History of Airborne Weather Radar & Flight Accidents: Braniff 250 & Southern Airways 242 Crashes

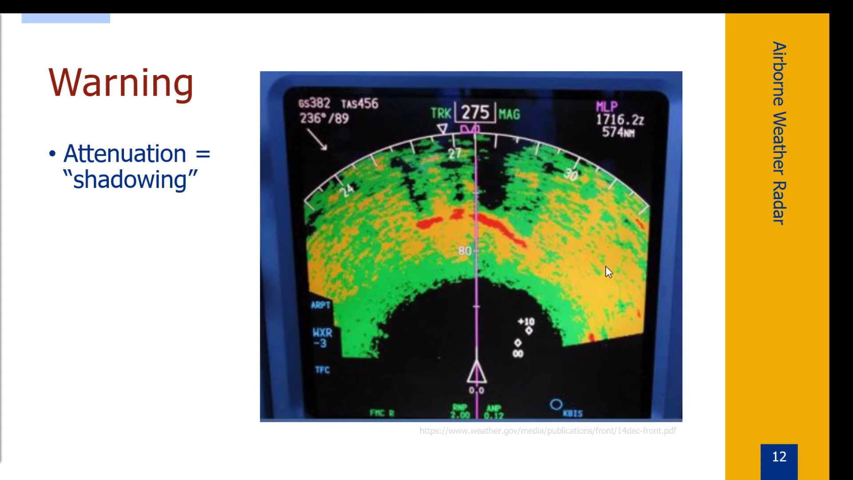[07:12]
And it doesn't see a lot of energy in this area up here. And so, you might interpret that as a clear area.